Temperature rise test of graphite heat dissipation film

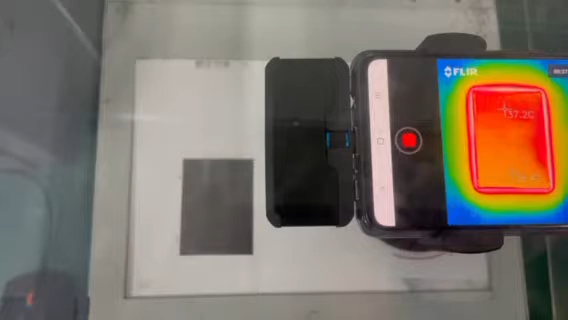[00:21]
black green material is the synthetic graphite sheet and the square shape is the heat sink made of a ceramic and the original temperature is 100 degrees centigrade now
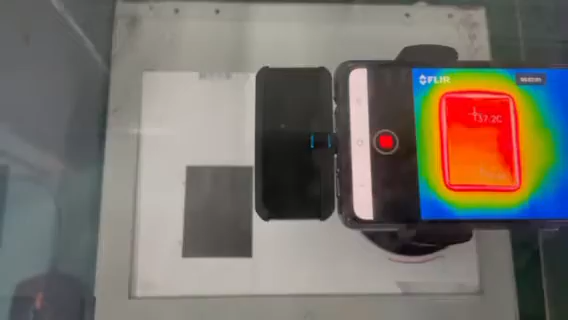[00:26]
as you can see we have tested about 27 minutes and the temperature is around 37 degrees centigrade
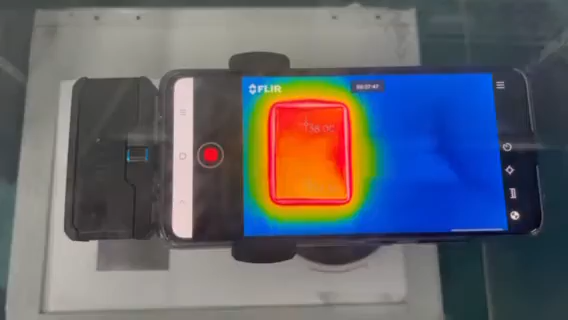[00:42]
and the temperature of the upper point we called temperature one and temperature below
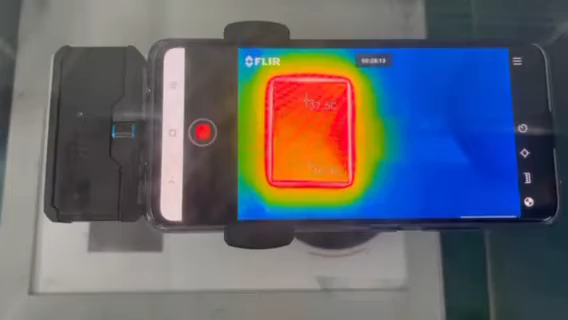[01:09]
temperature we called temperature two both of the temperature are around 37 degrees centigrade